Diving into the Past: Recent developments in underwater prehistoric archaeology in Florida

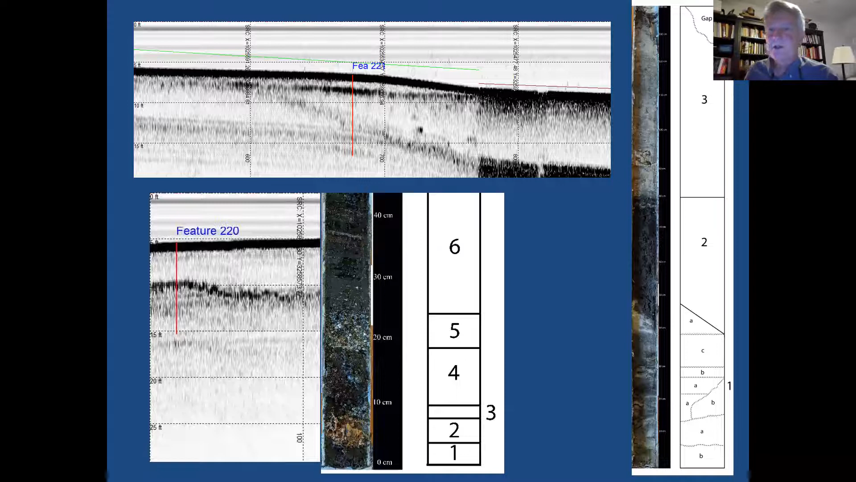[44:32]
So anyway it's worth exploring more. And so that's uh really sort of what you're doing. You're you're looking at the subsurface and you're driving cores and then you're analyzing the cores. Very slow process. So we took uh several cores during that field season uh and dated them.
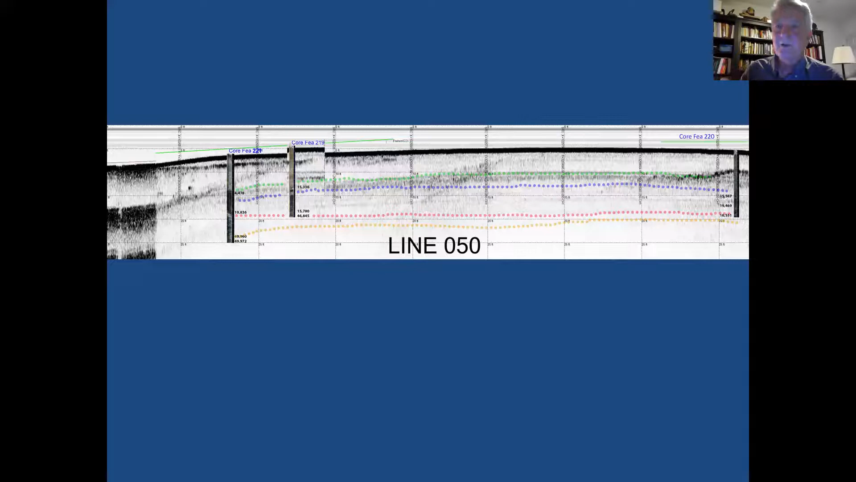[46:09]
But the resonance is like the is like the champagne glass where I sing the right note and the champagne glass vibrates. These are two different reactions from the sound and it turns out that within this 4 to 24 range we can resonate chipstone artifacts.